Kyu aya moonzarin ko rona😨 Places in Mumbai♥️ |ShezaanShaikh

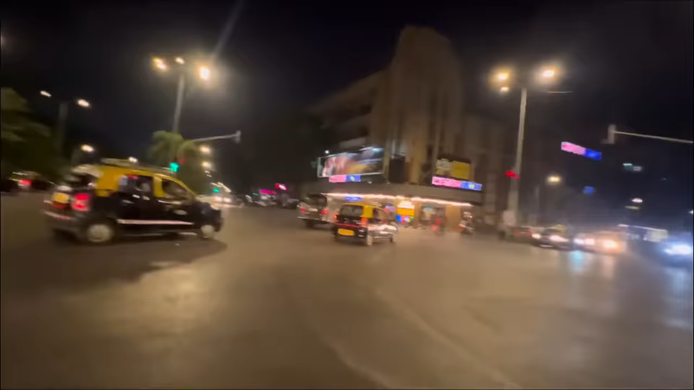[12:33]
स्पोर्ट है मतलब चार पांच रस्ते यह वह जा रहे हैं यह पहले मैट्रो थेटर दाभी एडलफ्स हो गया हो यह कावाजी
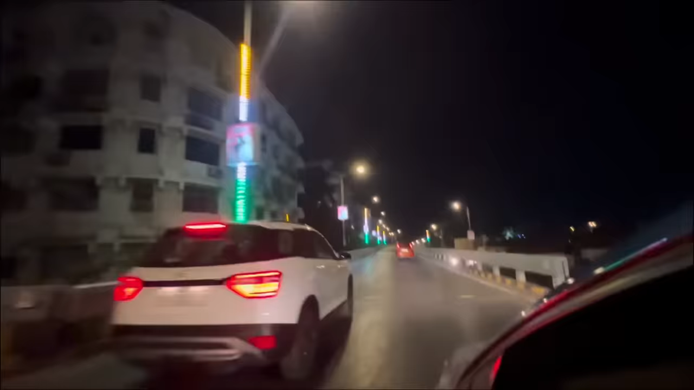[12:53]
हम आ गए हैं मरीन ड्राइफ पर यह रस्ता भी मुझे बहुत मतलब पसंद है क्या बिल्डिंग और इतने बड़े बड़े घर आप असा यहां से पास होएगे तो आपको दिखते है और यह जो असा राइट टेन लेते थे थे ना तो पहले इतना खुबसूरत लगता
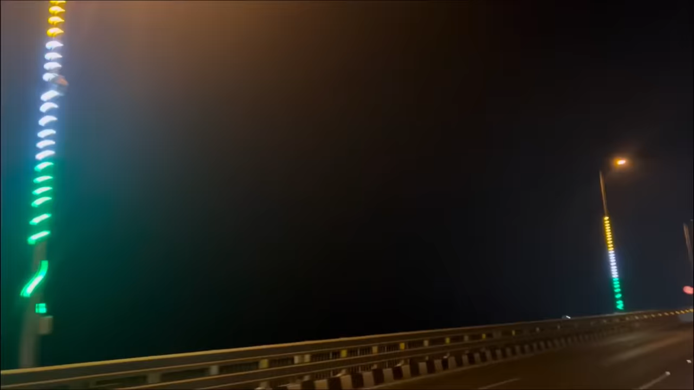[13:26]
तो मुंबई की जान है शान है इतना प्यारा लग रहा है इंडियन फ्लैक का ना श्रीट लेम पर लाइट लगा दिये तो इतना
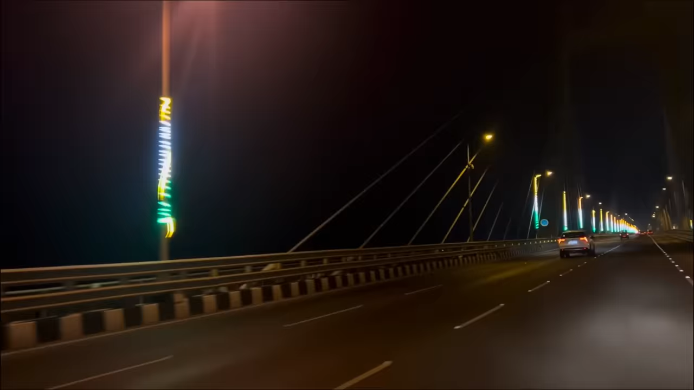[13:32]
खुबसूरत लग रहा है मेभी शायर कैम्रे में जस्टिफाई नहीं हो रहा है लेकिन